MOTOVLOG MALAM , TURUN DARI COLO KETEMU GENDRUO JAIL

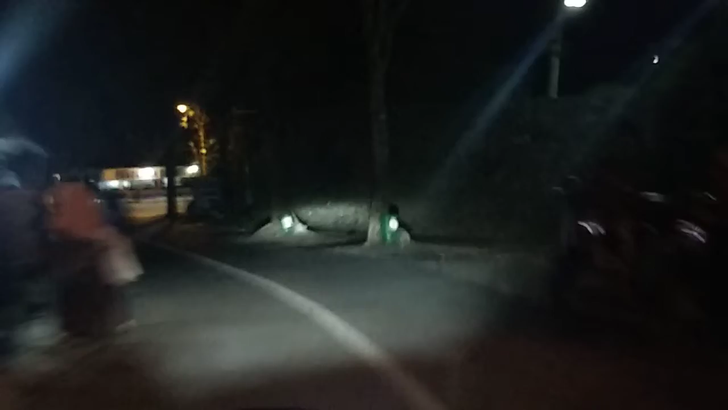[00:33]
Di pangkalan ojek di sini biasanya sangat ramai, namun ini sunyi,
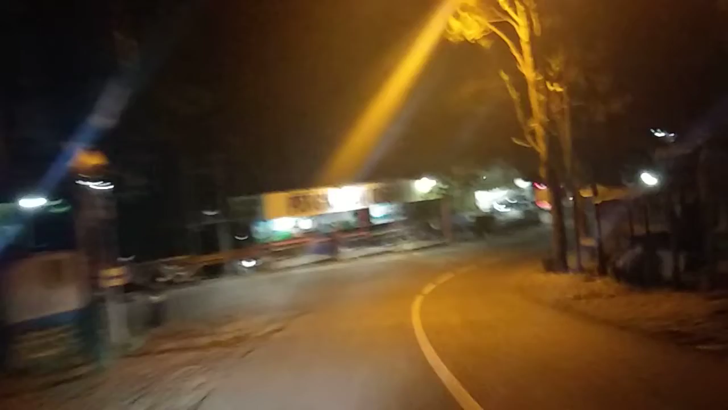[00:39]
hanya ada beberapa bis yang ada di kawasan.
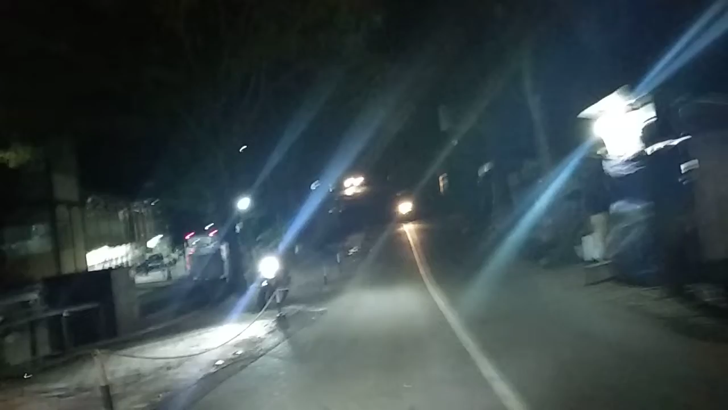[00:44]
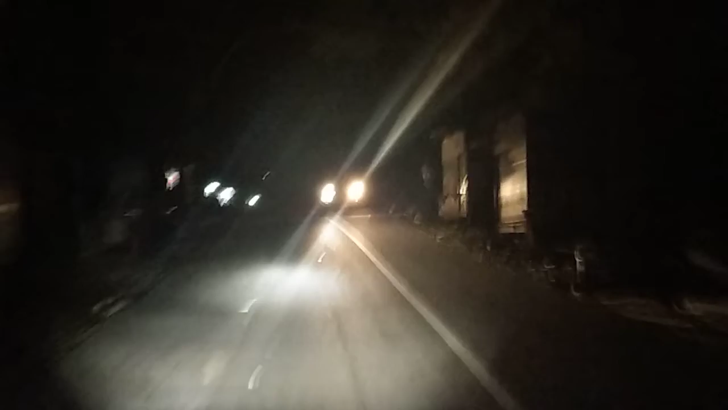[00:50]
Ini kios-kios di kanan kiri mulai dibuka, guys, mau pindah ke tempat yang baru di bawah sana. Di terminal ada beberapa lantai.